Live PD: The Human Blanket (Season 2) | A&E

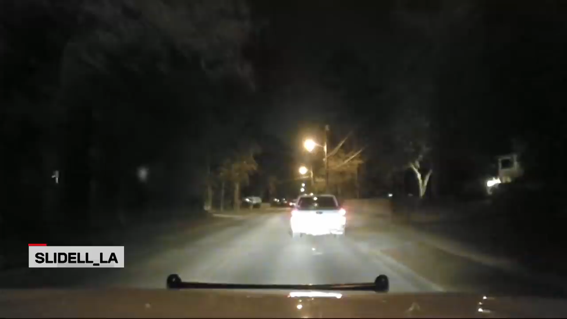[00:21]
121, so I'll try to stop. Come in a white Chevy Silverado, Louisiana tag, Charlie 58224, C582224, gonna be St. Tammany Avenue in West Hall.